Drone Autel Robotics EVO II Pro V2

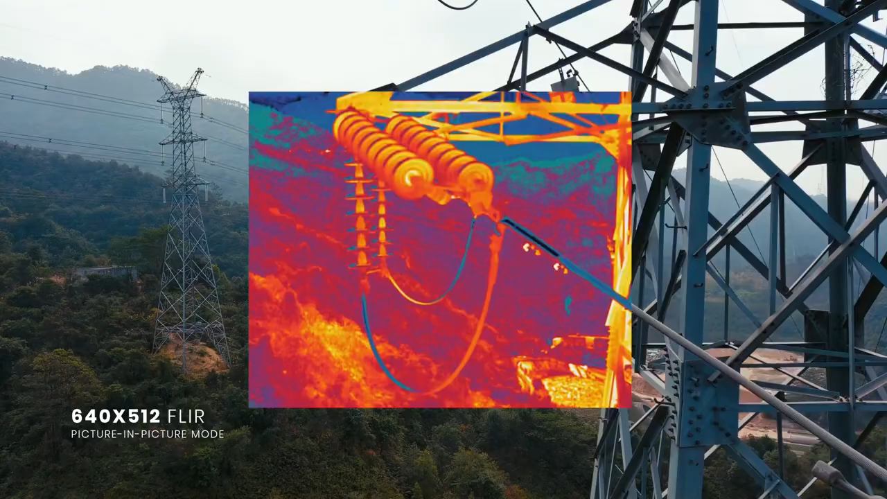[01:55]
Equipped with a FLIR camera, Evo 2 Dual provides visible and thermal imaging with remarkable performance,